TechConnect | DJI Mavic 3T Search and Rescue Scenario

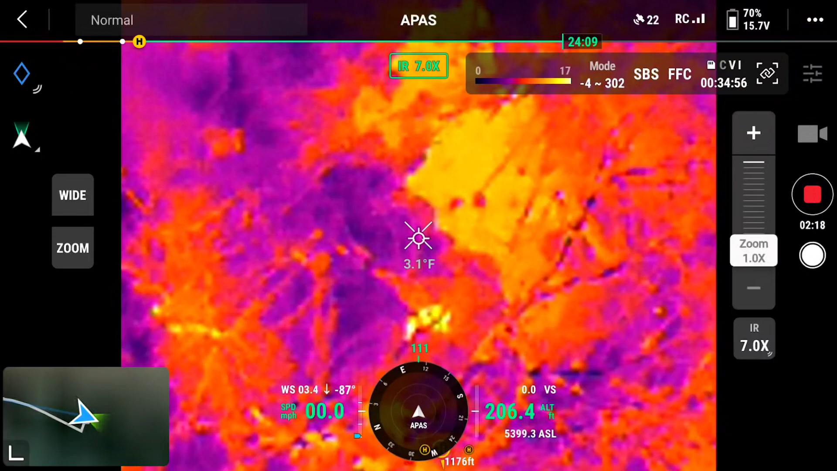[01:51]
On screen: spot 3.1°F
that's it right there is that him I think is he moving I think I'm starting to hear the prop wash of the Mavic 3
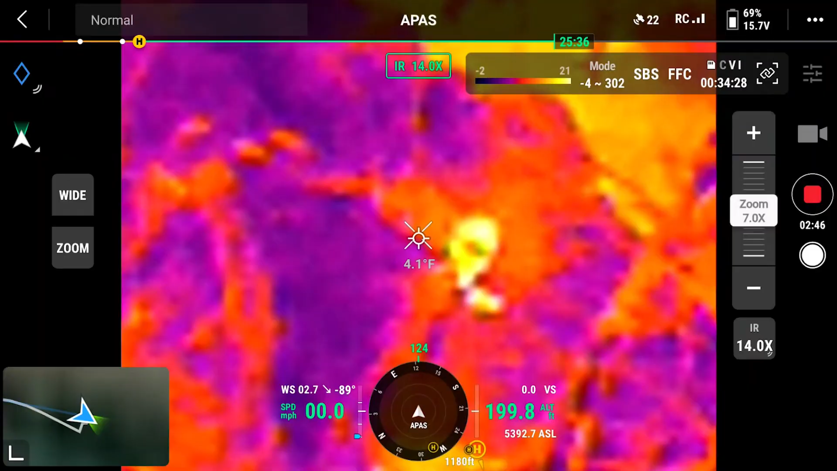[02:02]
On screen: spot 4.1°F
I'm about right now I'm sitting about 200 feet and he has not
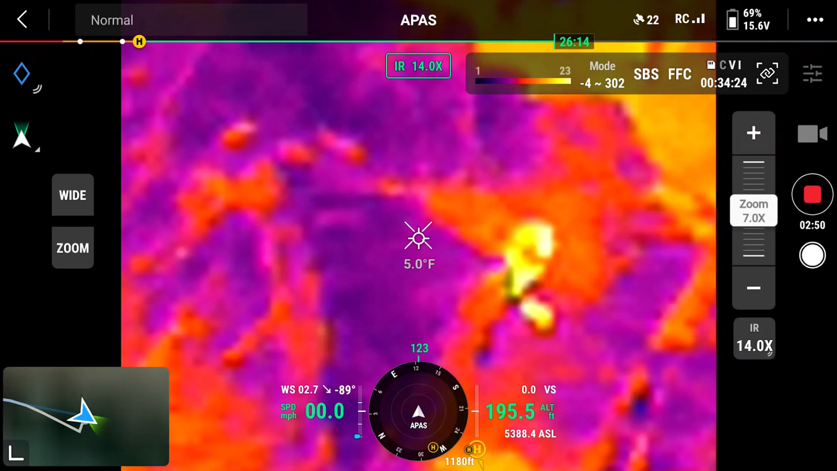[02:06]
On screen: spot 5.0°F
signaled um he has not signaled that he can see me but that's definitely him
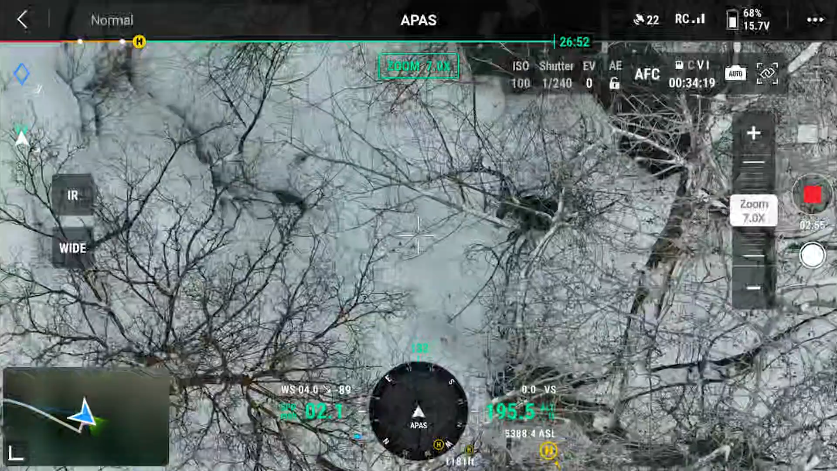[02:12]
right there yeah and he has not signaled okay yep I can see him right there man that I that thermal
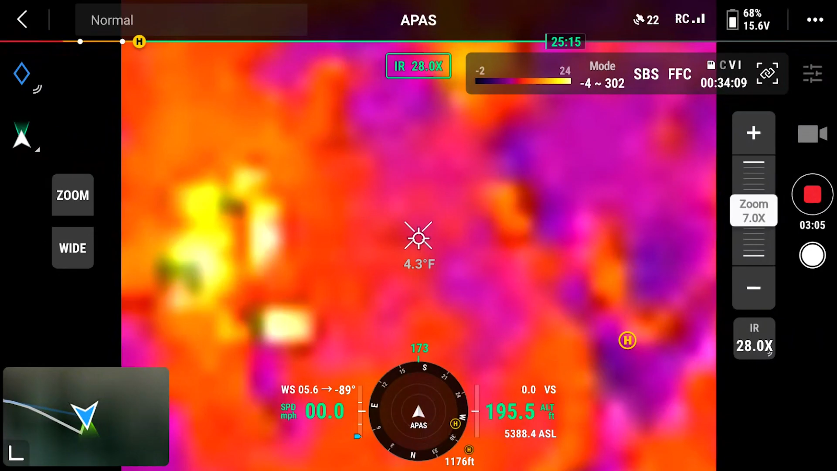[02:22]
On screen: spot 4.3°F
is just from the altitude I was at I was just oh you know that could be something but maybe not I see him moving right there yep that's definitely him
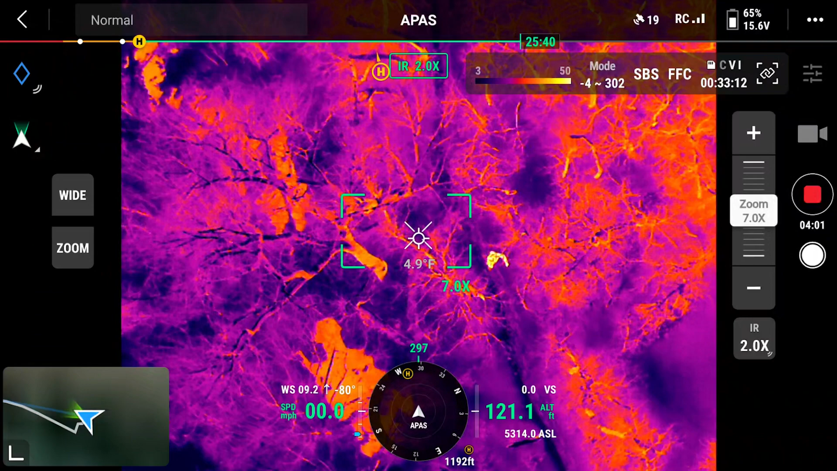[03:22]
and again I mean you're looking at this especially in this scenario yep there he is right there now he's starting to wave so I did spot him before he heard us unless he was listening to it and didn't signal to it but I don't think that's the case so yep there he is right there
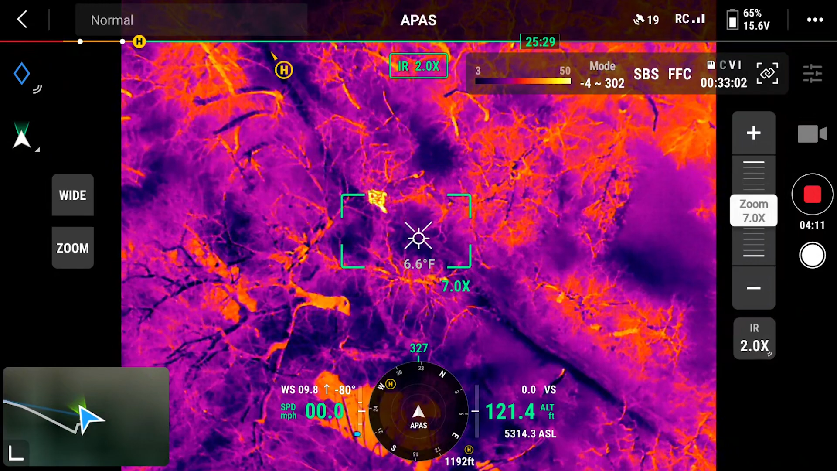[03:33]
and again I mean even looking at the difference here you can obviously see there's there's really very much of a difference between kind of just these background you can see the trunks of the trees these are a little warmer than than just the straight up background
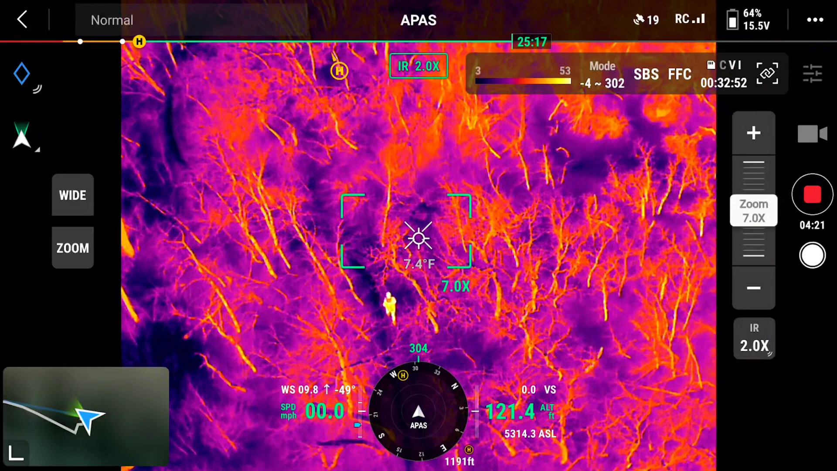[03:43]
On screen: spot 7.4°F
but you saw his signature when we started to approach it and say oh maybe that's him let's investigate that let's look a little closer and not only the thermal but the